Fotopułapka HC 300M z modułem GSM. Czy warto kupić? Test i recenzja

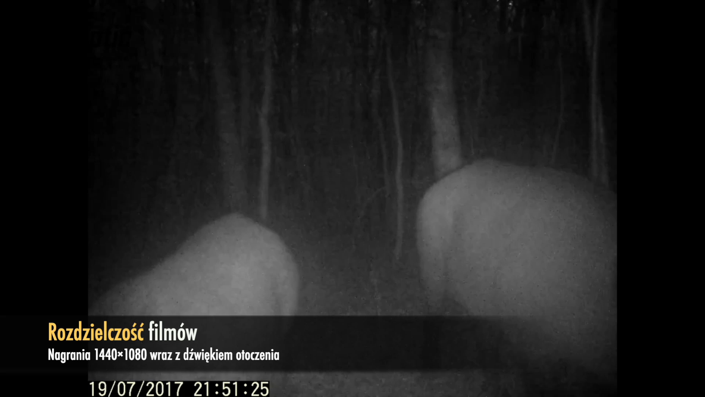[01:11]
I warto tutaj dodać, że długość czasu trwania pojedynczego materiału wideo to od 10 do 90 sekund, także ten parametr również jest niestandardowy.
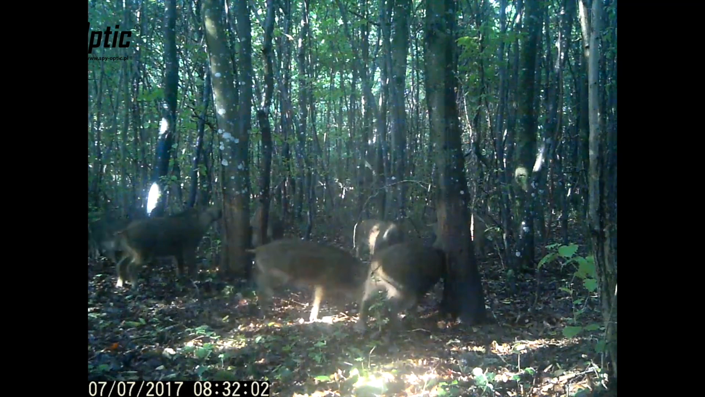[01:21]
I tutaj akurat plus dla tej fotopułapki, ponieważ jest to wartość większa niż domyślna w większości fotopułapek. W trybie Kamera Plus Video HC300M jest w stanie wykonywać zdjęcia po wykryciu ruchu,
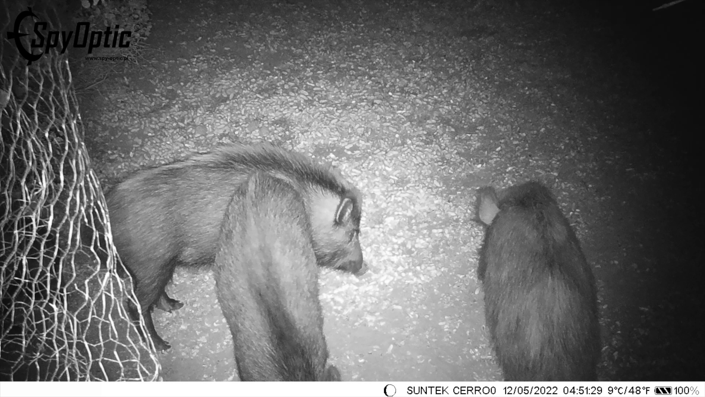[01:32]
a następnie przechodzić do nagrywania filmu w rozdzielczości HD 1044x1080.
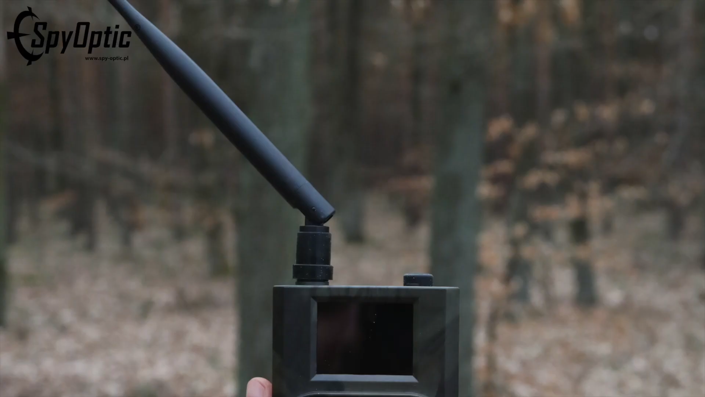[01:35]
W standardzie wszystkie materiały rejestrowane przez kamerę zapisywane są w formie plików,
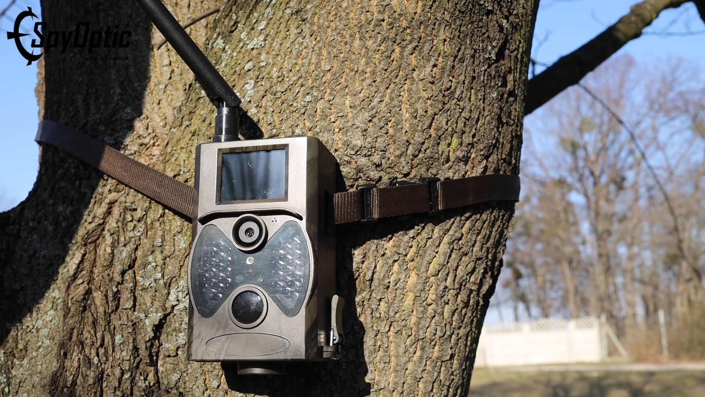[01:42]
w formatach JPG i AVI, czyli formaty klasyczne, gdzie nie będzie żadnego problemu z odtworzeniem tych nagrań za pomocą domyślnych programów występujących na komputery czy laptopy.
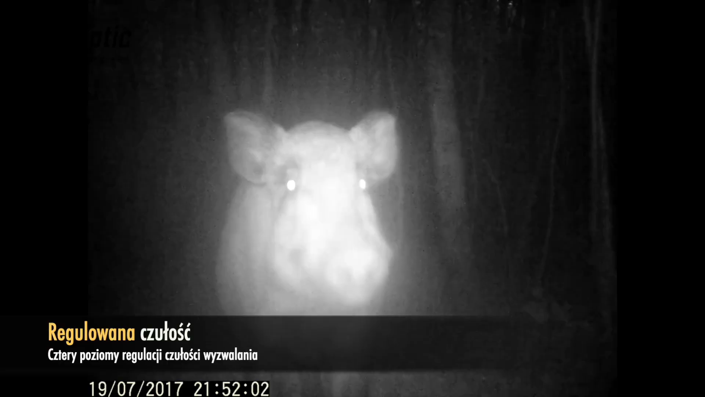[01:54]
Jeśli chodzi o nocną pracę, to HC300M jest fotopułapką, która nie emituje żadnych błysków,
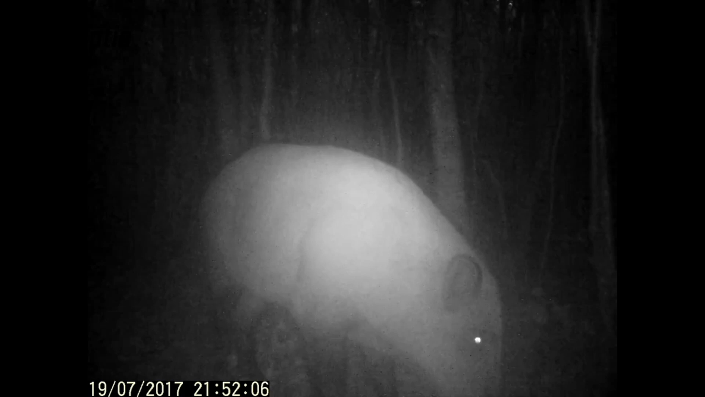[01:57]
fleszy dzięki zestawowi 36 diut typu non-glow o łącznym zasięgu do 20 metrów.